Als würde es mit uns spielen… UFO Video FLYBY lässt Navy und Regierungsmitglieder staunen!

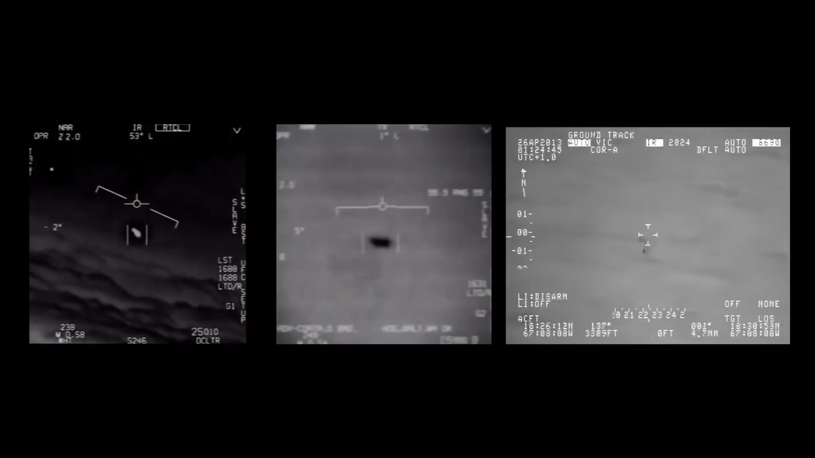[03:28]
Angelehnt an den kurzen prägnanten Titeln der Pentagon-UAP-Videos. Die, die uns seit Jahren rätseln lassen. Das FLIR-Video, das Gimbal-Video und das mit dem Titel Go Fast. Sehen wir hier also ein echtes UFO.